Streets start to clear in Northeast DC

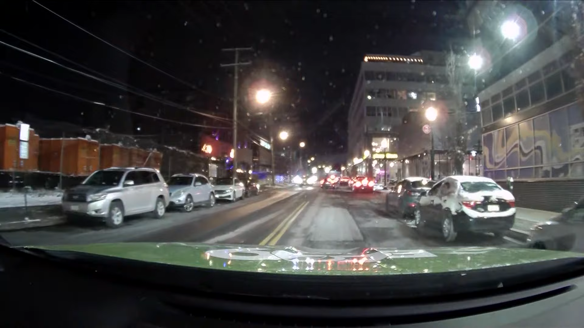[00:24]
We're right off of New York Ave and we're actually right outside the D dot salt dome over here to the left side.